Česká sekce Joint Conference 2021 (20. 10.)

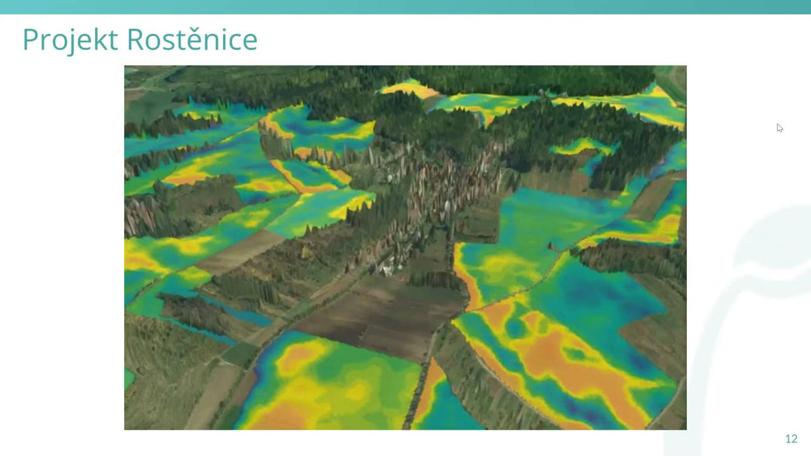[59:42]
Tím nám vlastně umožňuje proskoumat vztah výnosového potenciálu k topografii, sklonu, orientaci a topografickému vlhkostnímu indexu na vybraném poli. Další služba je Open Land Use, což je mapová kompozice,
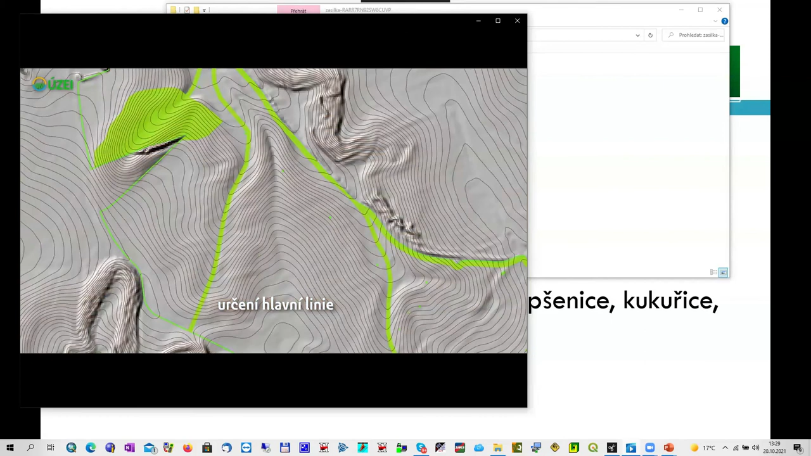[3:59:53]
Pokud směr obdělávání pásů překročí mezní hodnotu odklonu od směru blízkému vrstevnicím,